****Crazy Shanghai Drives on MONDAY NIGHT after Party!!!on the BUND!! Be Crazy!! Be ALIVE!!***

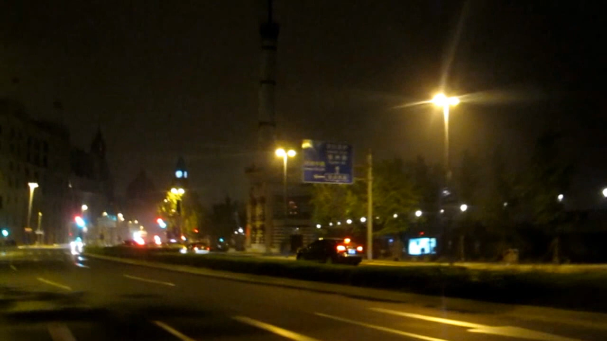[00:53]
No, it's not the police. Ah, the police didn't care about us. That's the best thing. I love it. Look at that.
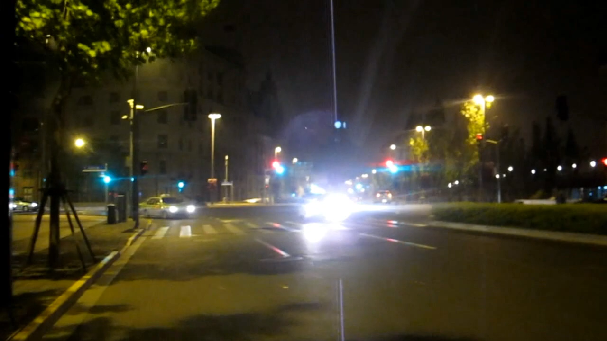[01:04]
This is one of the most expensive and the most beautiful place in China. We are on the Bund, baby, and we are with this guy, which is amazing, and us five behind him. Impossible, but everything is possible in China.